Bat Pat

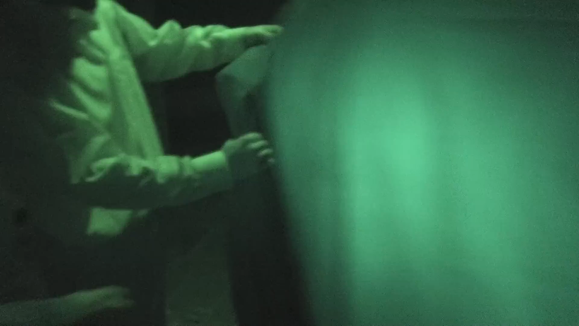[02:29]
Wait, I just asked if you saw it come out and you said yeah, so why are you still shaking your jacket? Just to be safe.
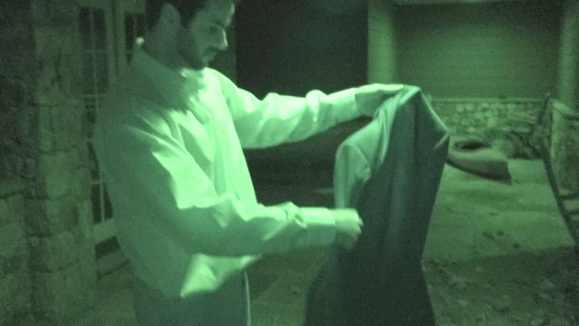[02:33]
Hug it, Dex, hug it. Put it on. No, don't put it on. I see it. What? I'm kidding.
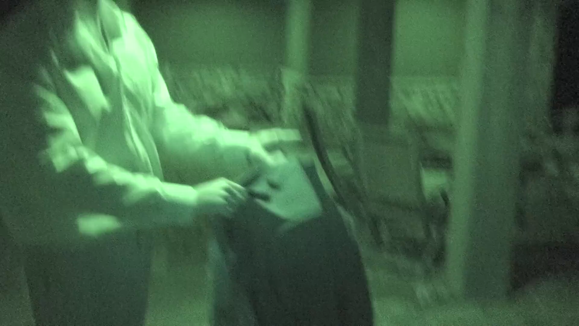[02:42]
How did it get in here? No false alarms. Yeah, how did it get in here? We just like hanging out with somebody's in here.
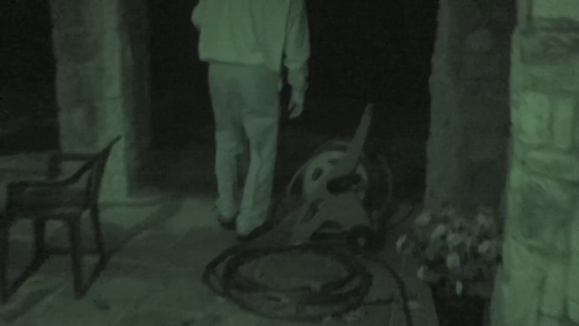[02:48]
Somebody's in. Where'd you shake it out? In the grass? Yeah, over here. Do you see it?
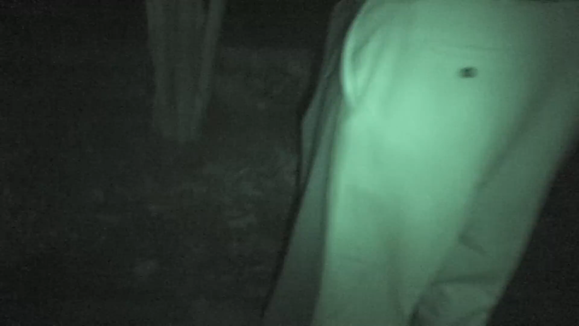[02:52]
Do you have a light on that? Yeah, infrared. Check right here. I'm looking. It's a leaf.
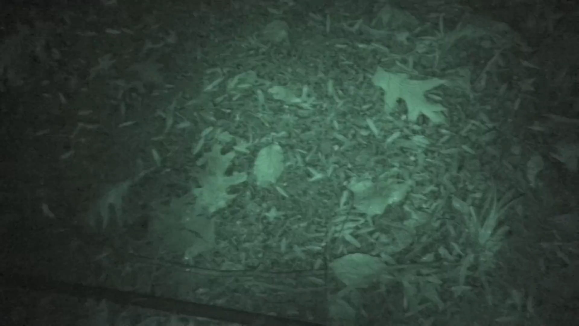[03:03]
Are you sure it was down here? I don't want to jump it up in my face. I need to see under the dash.